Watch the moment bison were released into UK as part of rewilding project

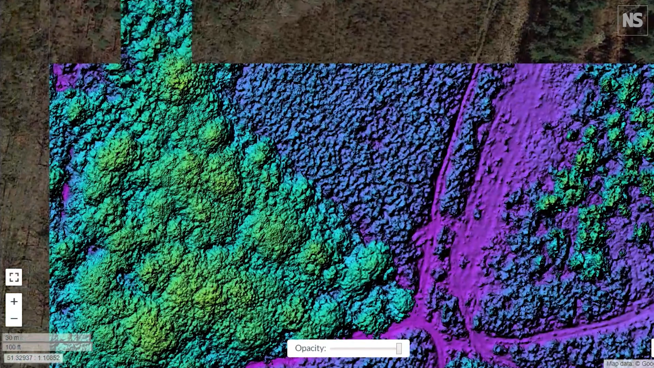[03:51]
whereas drier or more degraded areas will come up in a different colour.